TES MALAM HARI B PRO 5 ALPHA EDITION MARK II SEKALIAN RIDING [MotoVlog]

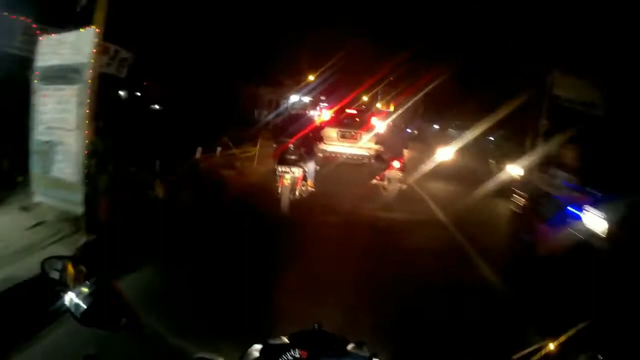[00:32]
Perlintasan kereta ngeri. Suka ada rasa deg-degan.
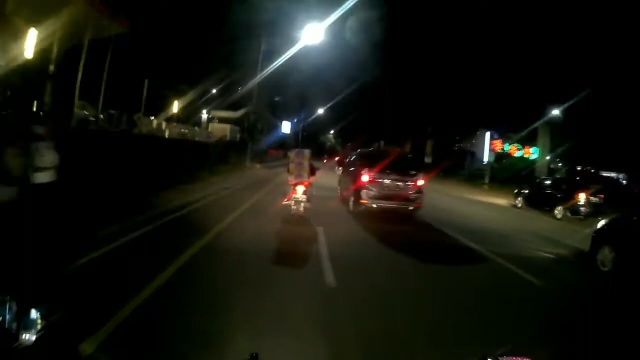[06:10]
Oke guys, cukup sekian aja ya. Cukup sekian aja. Vlog malam hari ini nggak ada bahasan yang pasti. Kita lihat gelap gemerlap gelip gemerlap gemerlip gemerlap gemerlap gelap gemerlap.